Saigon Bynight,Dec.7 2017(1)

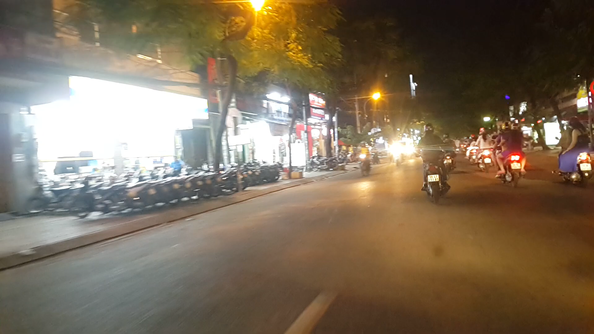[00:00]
Good evening quý vị. Hãy cho mình đang có mặt ở đường Tân Sơn Nhì, quận Tân Phú, Sài Gòn, tối ngày 7 tháng 12 2017. Trời Sài Gòn không mưa gì. Nhiệt độ bây giờ khoảng 28 độ C.
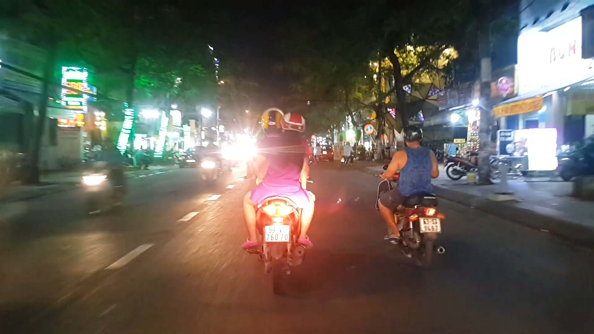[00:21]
Bây giờ là gần 8 giờ tối nè. Bên phải đây là có cái vũ trường phi ưng cái club á. Giống như quán bar. Bên phải là cái tiệm phở Anh 35.000 đồng tô. Hôm rồi Hải có ghé ăn quay clip cho gì xem đó. Mới hồi sáng còn uống cà phê Đà Lạt cái gì. Hồi trưa là ăn trưa ở Bảo Lộc. Bây giờ tối là dạo phố Sài Gòn. Cách nhau 300 cây số từ Đà Lạt về Sài Gòn cái gì.
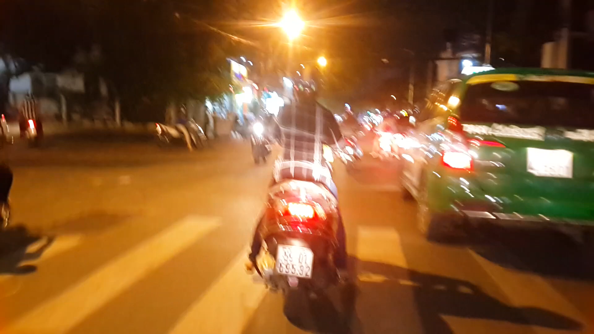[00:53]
Đi bằng xe là ở Đà Lạt đi 7 giờ rưỡi đó. Về tới Sài Gòn là 5 giờ. Gần cả ngày vậy, quốc lộ 20. À, Sài Gòn lên đèn quán hiệu.
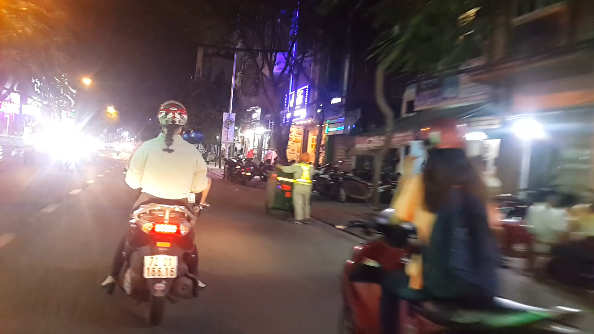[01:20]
Cửa hàng mở cửa tới 9 giờ đêm. Nhớ tối hôm qua còn đi dạo quanh chợ Đà Lạt, Hồ Xuân Hương. À, bây giờ đã dạo phố Sài Gòn. Vậy là chỉ còn khoảng 2 tuần nữa là tới Noel rồi.
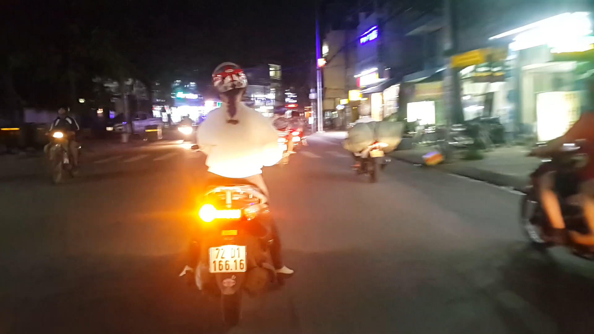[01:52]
Nhanh quá vậy ha. Là 3 tuần nữa là hết năm cũ, qua năm 2018 rồi đó. Đây là cuối đường Tân Sơn Nhì, giao nhau với đường Trường Chinh.
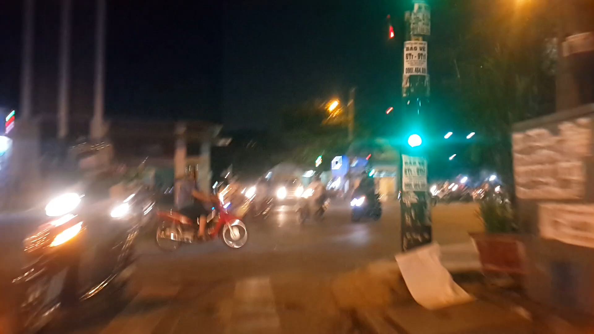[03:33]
Bên phải đây là đường Cộng Hòa hay gì, hướng về phi trường Tân Sơn Nhất.
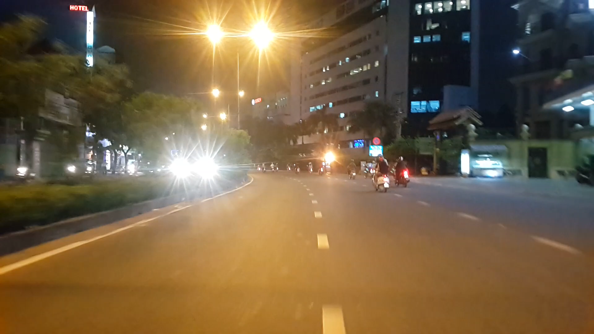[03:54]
À, phía trước vậy là tòa nhà Y-Thao, giống như văn phòng office vậy. Như vậy Sài Gòn đã bắt đầu vào mùa khô 6 tháng gì là bớt mưa, trời sẽ hanh nóng nực đây. Rồi đây là giao lộ với đường ấp Bắc, bên phải là ra đường Trường Chinh.
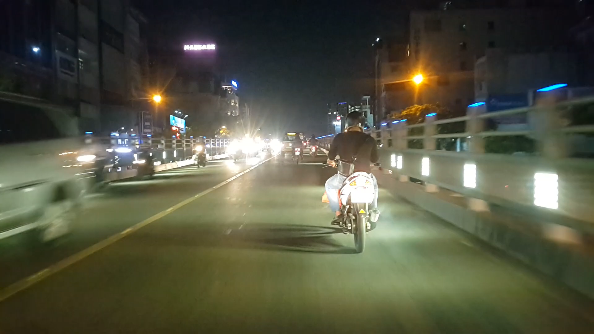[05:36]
Nhìn qua bên phải đây là đường Hoàng Hoa Thám hướng ra đường Trường Chinh đó vậy.
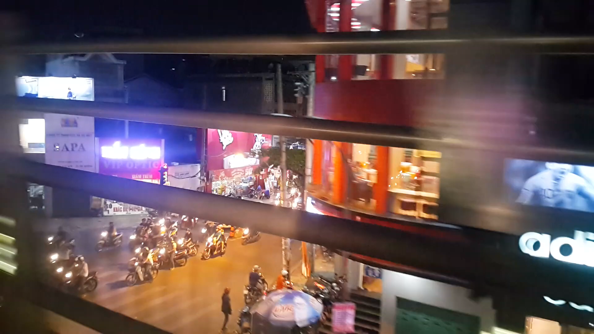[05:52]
Đi vô 500m là chợ Hoàng Hoa Thám đó.
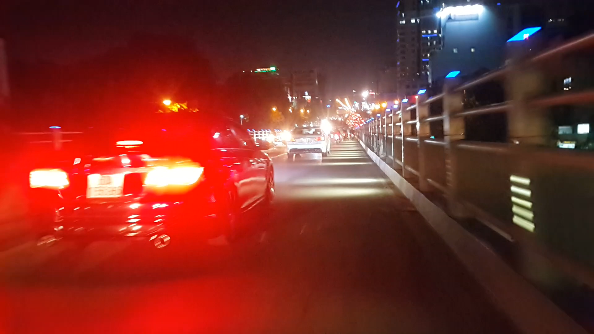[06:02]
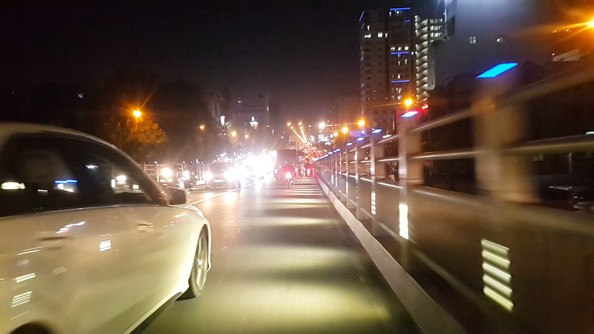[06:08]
Có gì thấy Sài Gòn lên đèn.
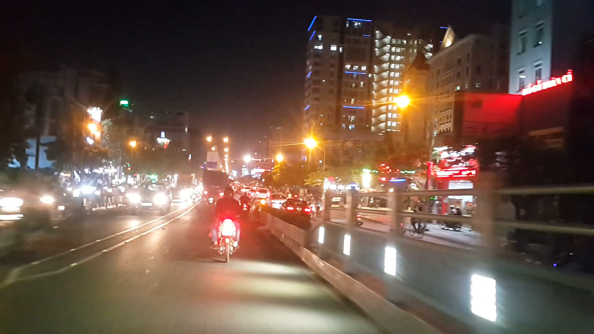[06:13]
Đẹp hết gì ha.
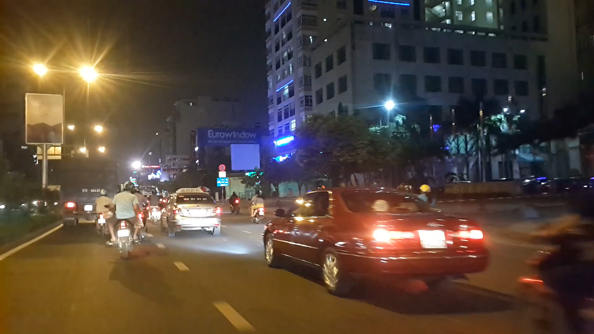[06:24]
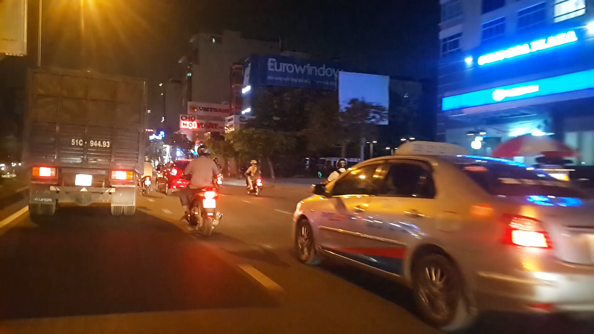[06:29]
Bên phải là siêu thị Lotte của Hàn Quốc cái gì.
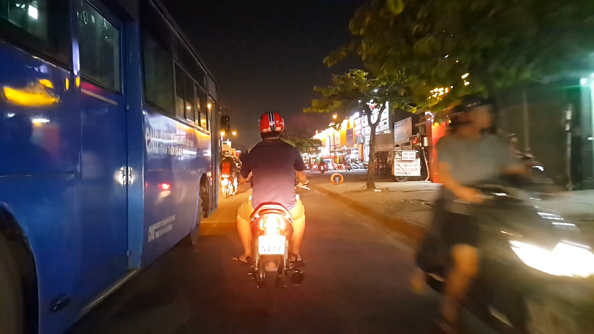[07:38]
Đường Úc Tịch. Góc bên phải là siêu thị Vincom.
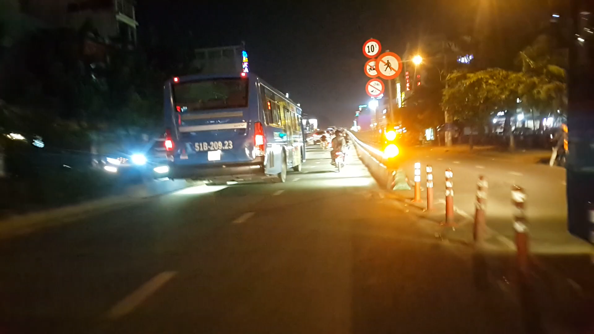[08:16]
Cầu vượt bắc qua lăng Ca Cả,
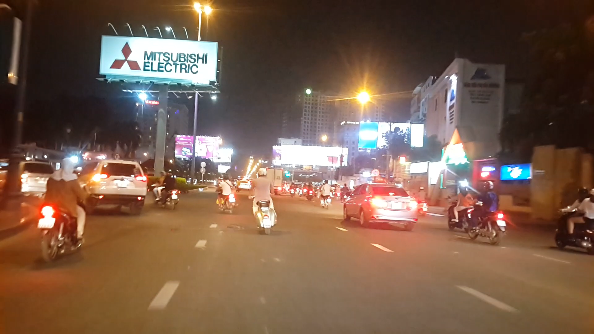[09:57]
Phía trước vậy là ngã tư với đường Nguyễn Văn Trỗi, rẽ phải là vô quận 1 đi thẳng là lên ngã tư Phú Nhuận,
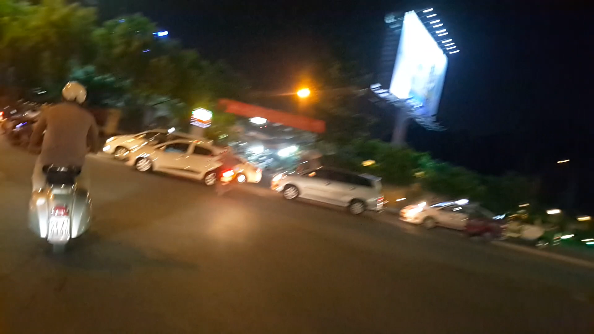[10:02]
rẽ trái đây là đường Trường Sơ hướng vào phi trường Tân Sơn Nhất. Ok, hẹn gặp lại quý vị clip tiếp theo nha, goodbye.